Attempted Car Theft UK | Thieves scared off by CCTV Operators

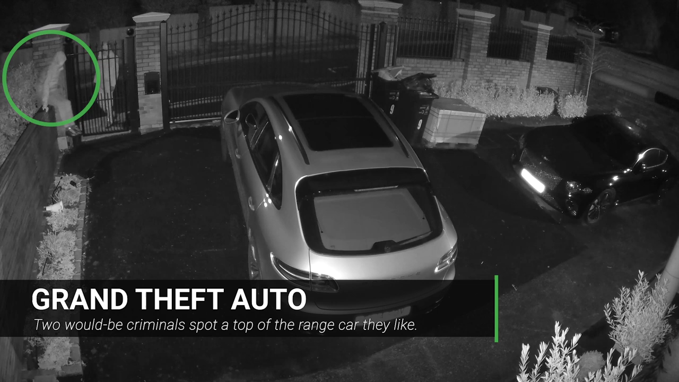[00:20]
You are on private property. Your actions are being monitored and recorded by CCTV.
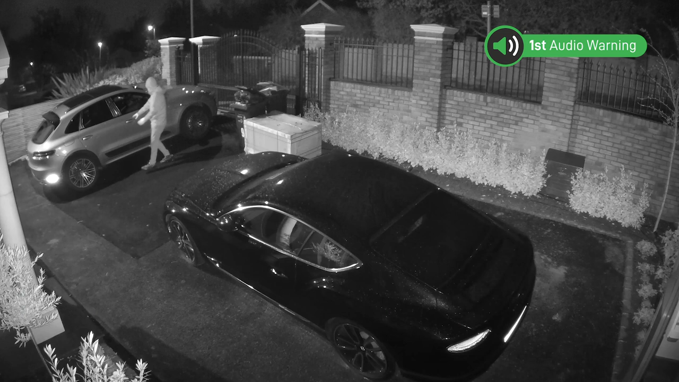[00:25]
Please leave immediately.
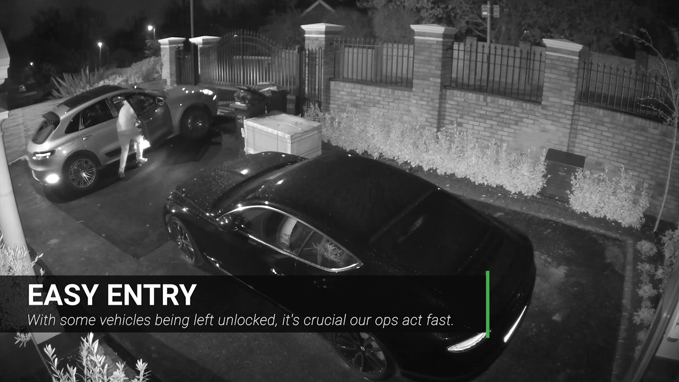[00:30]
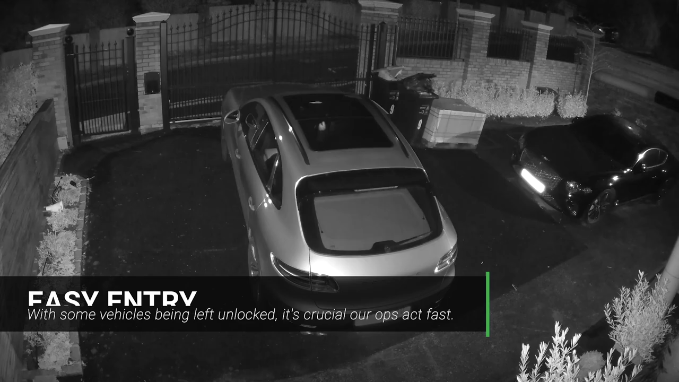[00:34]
You have been warned that you are currently on private property and your actions are being monitored and recorded.
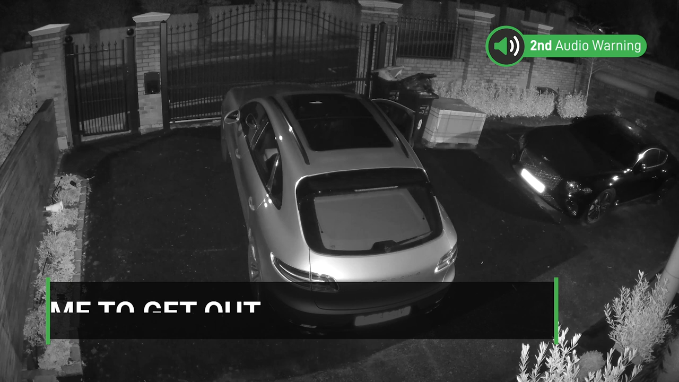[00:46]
Please leave immediately or we will contact the police.